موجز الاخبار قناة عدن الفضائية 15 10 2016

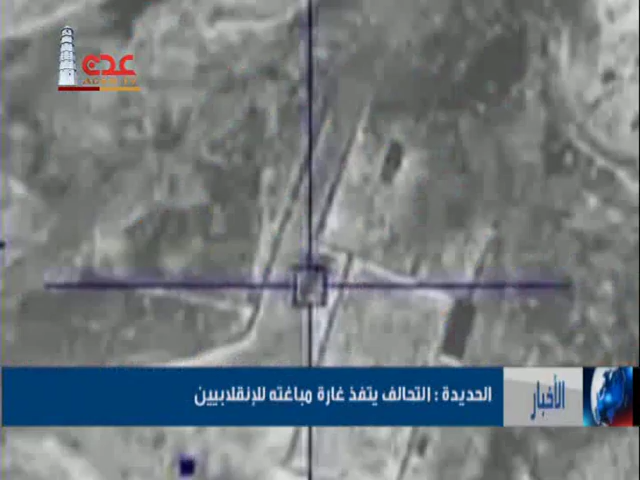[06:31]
العسكرية الخامسة المعينين من قبل ميليشيات الحوثي مصرعهم اثر غارة جوية لقوات التحالف في محافظة الحديدة وقالت مصادر عسكرية ان مقاتلات
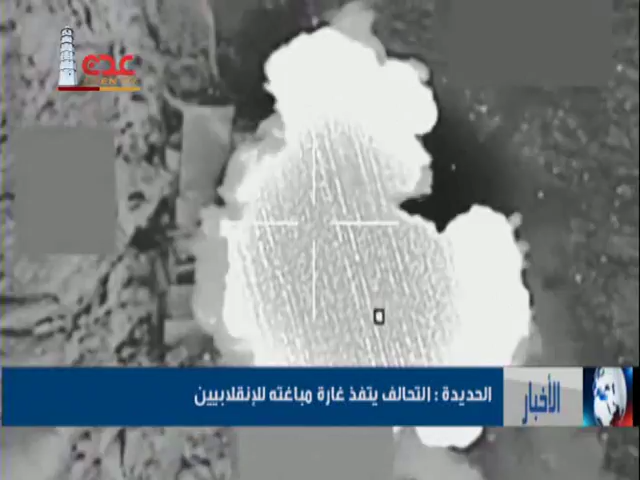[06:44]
التحالف شنت اليوم غارة قوية استهدفت مبنى قيادة المنطقة الخامسة في الحديدة وقالت مصادر اعلامية ان طيران التحالف شن